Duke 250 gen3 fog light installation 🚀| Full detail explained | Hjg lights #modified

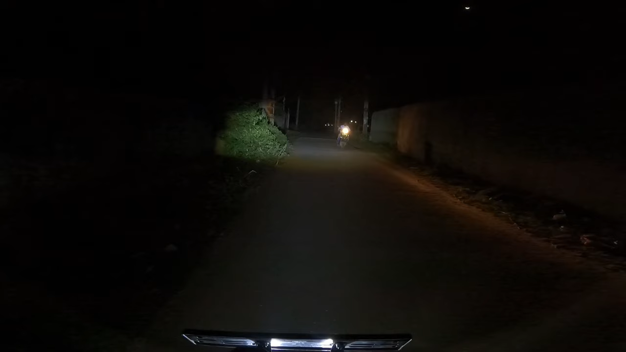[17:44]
इसको एद्जस्ट करेंगे बट लाइट आप लोग वीजिबिलिटी देखो मतलब और इसमें देखिए यह लो अला फिर जलाक आप लोगों दिखा रहे है यह रहा है रात में देखिए कुछ ऐसा परफॉर्म करेगा आपका लाइट फोग लाइट यह रहा है इसा